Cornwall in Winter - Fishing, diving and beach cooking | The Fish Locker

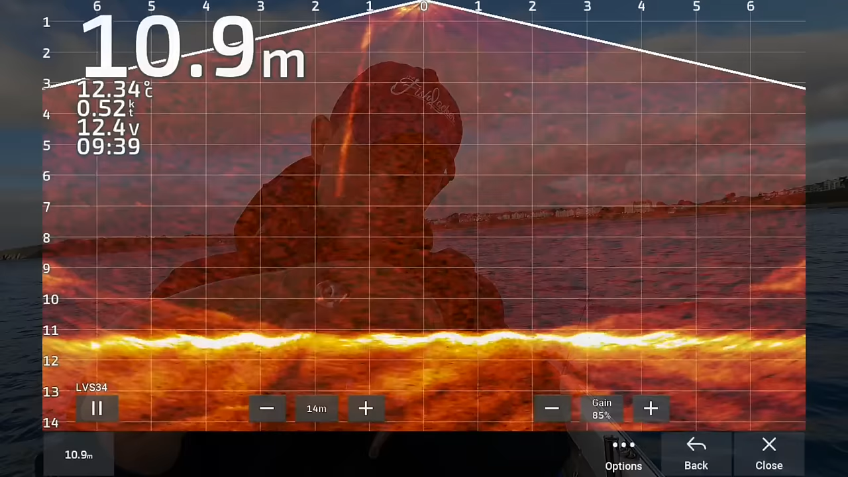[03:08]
On screen: depth 10.9 m, water 12.34°C
Just left of centre you can see my squid jigs, and on the right here comes two squid.